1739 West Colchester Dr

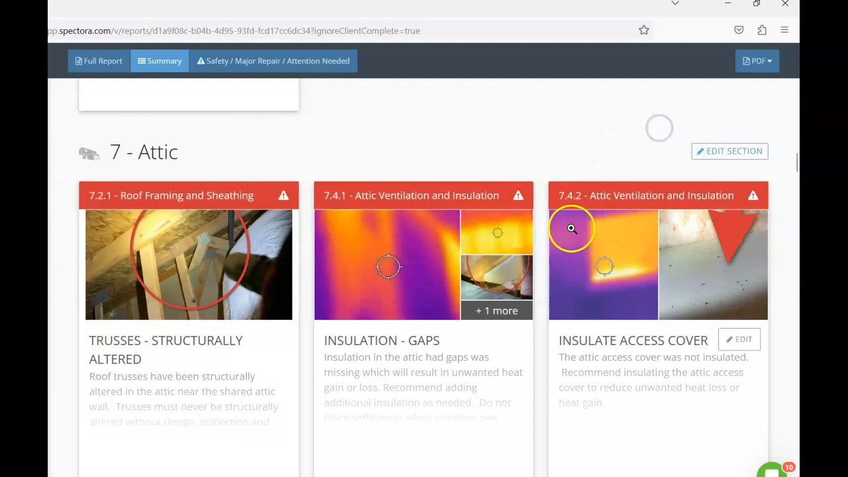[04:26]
So we want to get that put in place and then the access cover there on the second level as well as missing insulation.